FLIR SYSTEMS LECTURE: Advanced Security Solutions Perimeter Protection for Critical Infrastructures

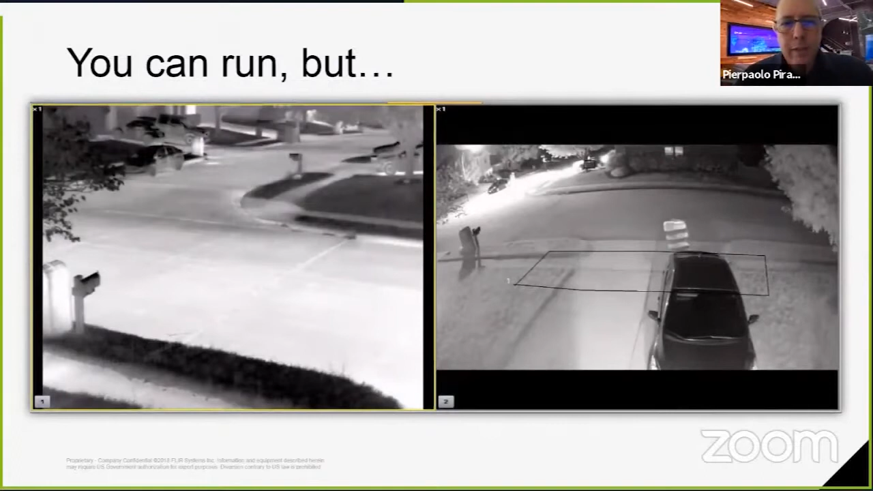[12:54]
but you cannot hide from our thermal cameras that are built with built-in video analytics, and this is easily understood by this short clip. We provide,
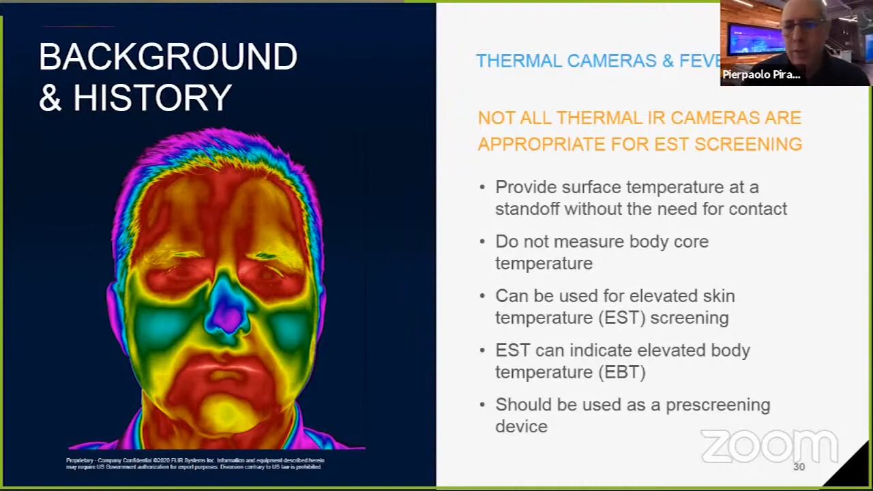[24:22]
So, it's very important to pay attention to the ISO standards and to the recommendations of medical knowledge and also it should be used, thermal cameras should be used as a pre-screening device. One minute and 50 seconds clip explaining what are the capabilities of this new FR-345 EST camera.